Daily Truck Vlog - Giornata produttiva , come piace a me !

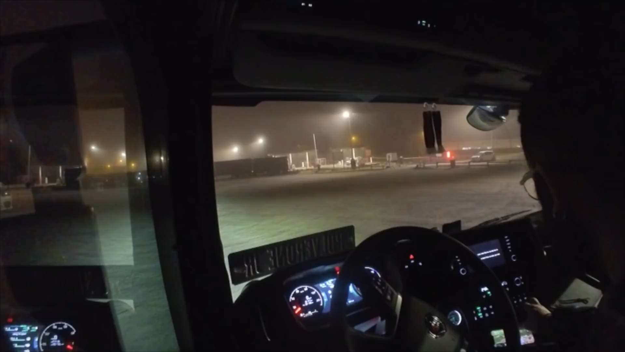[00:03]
buongiorno ragazzi giovedì mattina non accendiamo tutto e siamo pronti per ripartire come ho detto di riserva ci siamo fermati in questo centro routier ormai si è svuotato ma stanotte era colmo quello scontrino della cena che va messo davanti al vetro per far vedere che comunque hai cenato e consumato qui e quindi il parcheggio è gratuito altrimenti sarebbe a pagamento detto questo possiamo partire siamo a 10 chilometri dalla destinazione 13 per l'esattezza